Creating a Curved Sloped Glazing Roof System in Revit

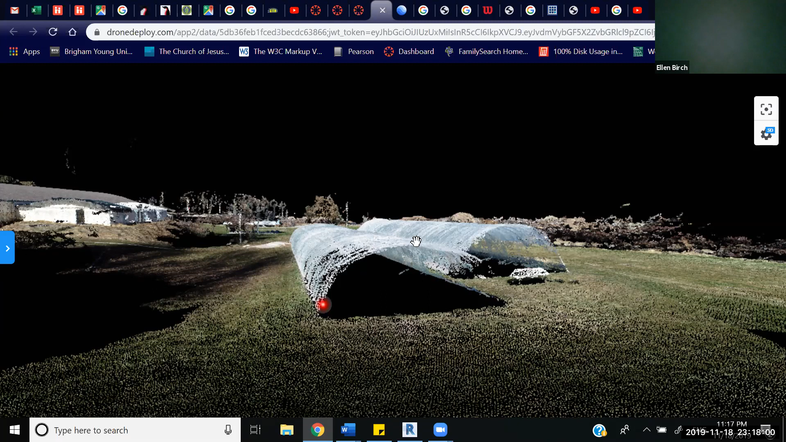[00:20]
We see on our project here we have two greenhouses with this curved dome-like roof system. Kind of looking at it further it is it looks very panelistic and in panels and
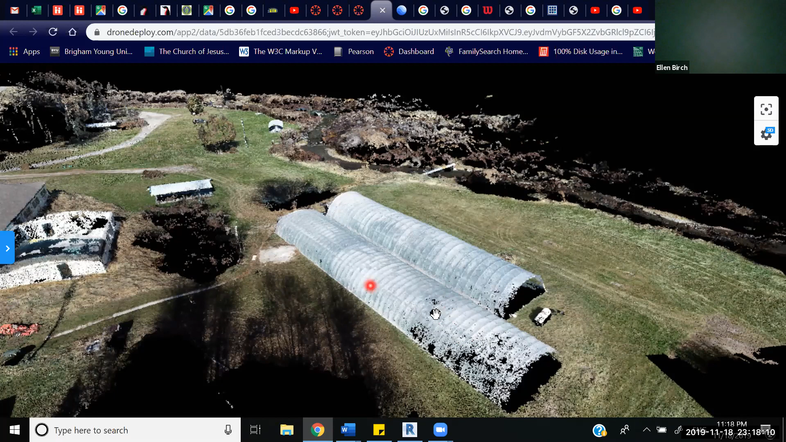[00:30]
so we can assume that it's like a mullion type of roof system.